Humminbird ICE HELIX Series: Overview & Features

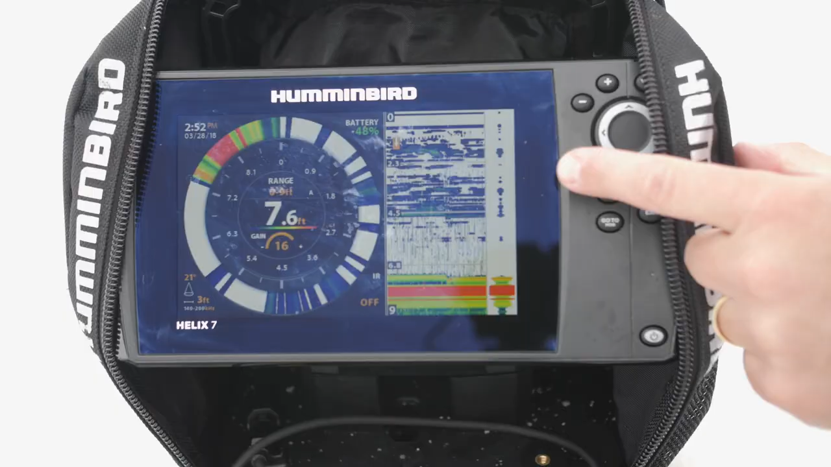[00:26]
On screen: depth 7.6 ft
A simple one button press of the check key will take you through one of six preset
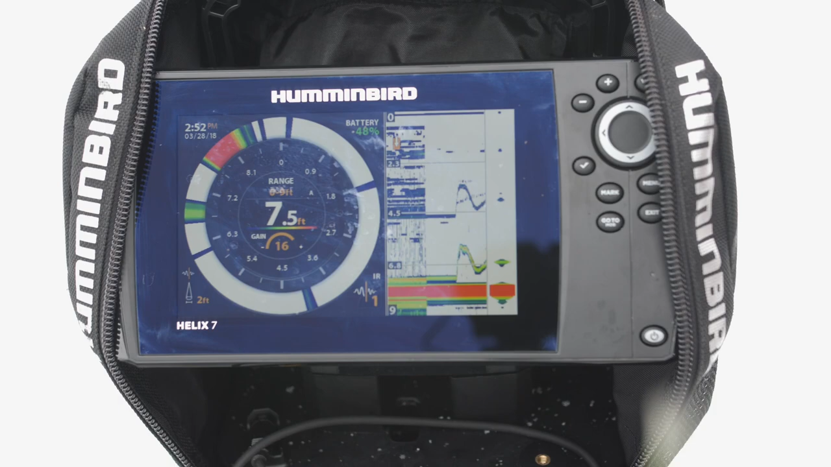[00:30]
settings that will help clear up interference when you need to see your jig and your bait effectively. The split screen, flasher, and 2D sonar view are the best of both worlds giving you data to really understand what's going on below the ice.
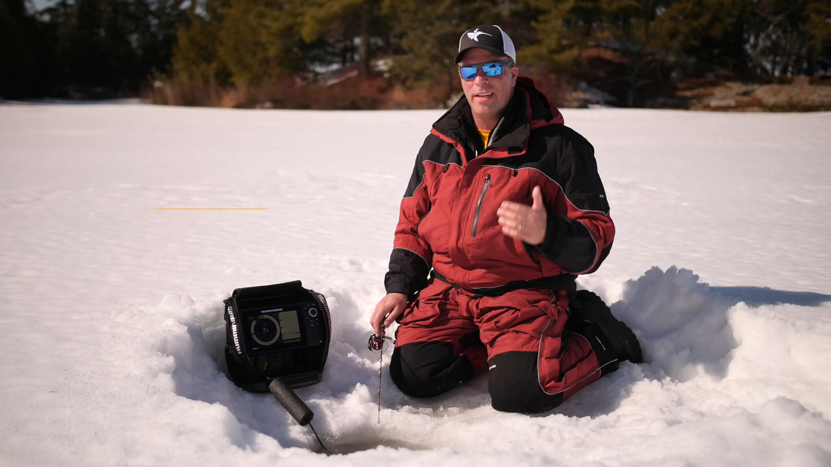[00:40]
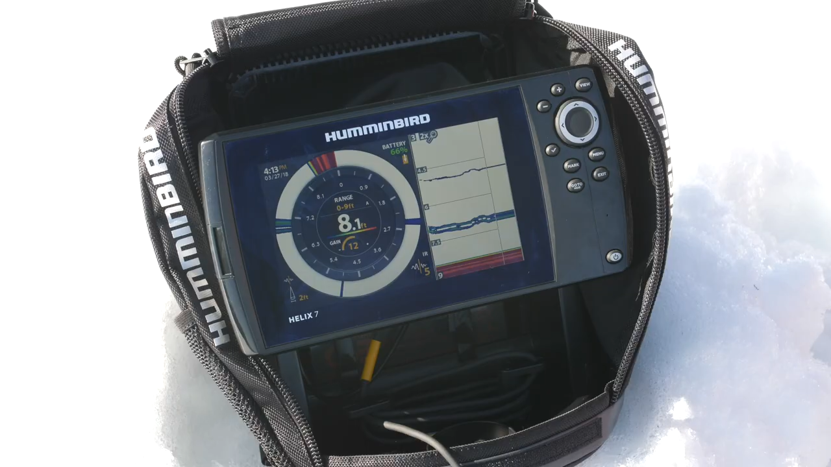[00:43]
The flasher gives real fast time information to read out of your jig, where you can see the jig history and the fish history on the scrolling 2D sonar.
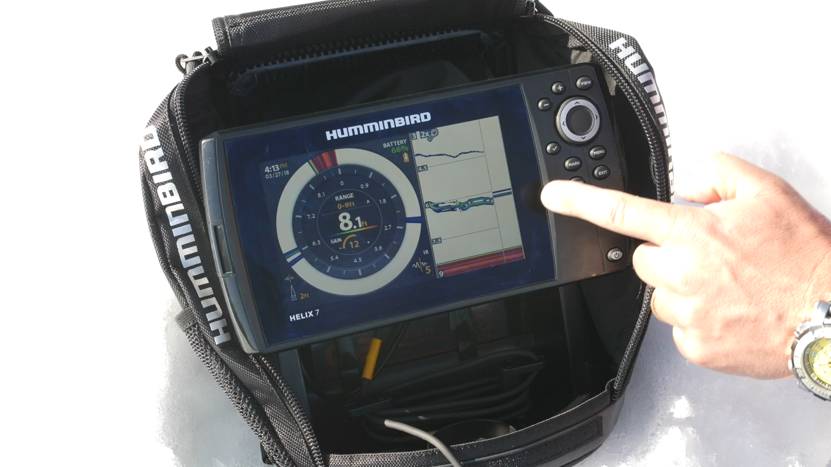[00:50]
On screen: depth 8.1 ft
It will help you make adjustments and get just the right jig cadence to maximize your time on the ice. The Humminbird Ice Helix 5 and 7 units are LakeMaster compatible and